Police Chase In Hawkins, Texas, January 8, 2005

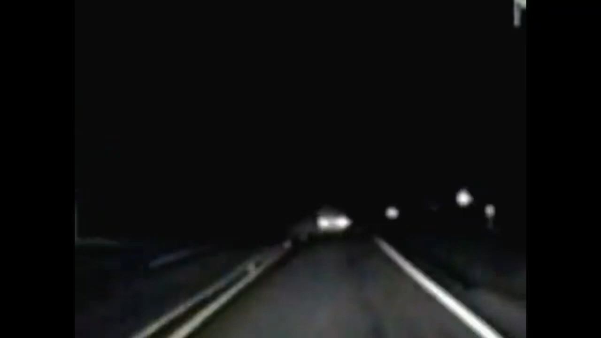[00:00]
Police pursue a man in Hawkins, Texas. He's wanted for allegedly firing a gun at another guy in the nearby town of Big Sandy. He asks for trouble when he hits those turns at about 90 miles an hour. Finally, he pushes his luck too far and loses it.
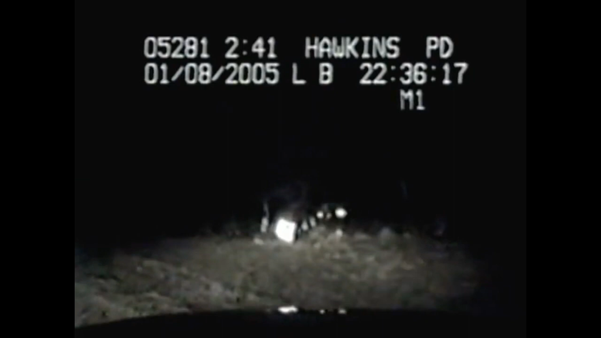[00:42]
Officers pull up seconds later, hoping the suspect was smart enough to wear a seatbelt. While one cop calls for an ambulance, his partner rushes to the crash scene.
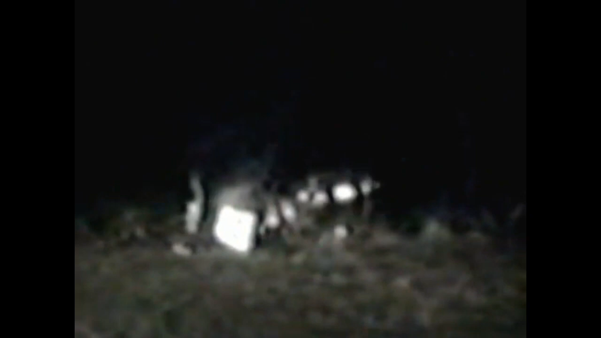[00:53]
He expects to find the man critically injured and is trying to figure out a way to free him from the wreckage. There's just one problem. The driver is nowhere to be found. The cops are concerned the poor guy is pinned underneath two tons of car. Then a determination is made.